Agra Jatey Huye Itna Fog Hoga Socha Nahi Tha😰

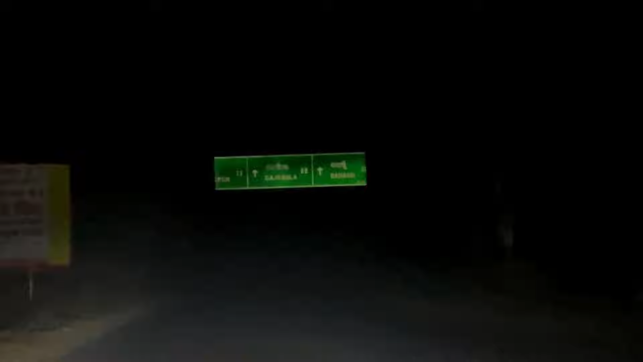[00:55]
सु बहुत आराम रहे हुआ से कीसा रहे हैं कुछ भी नी दिखिला है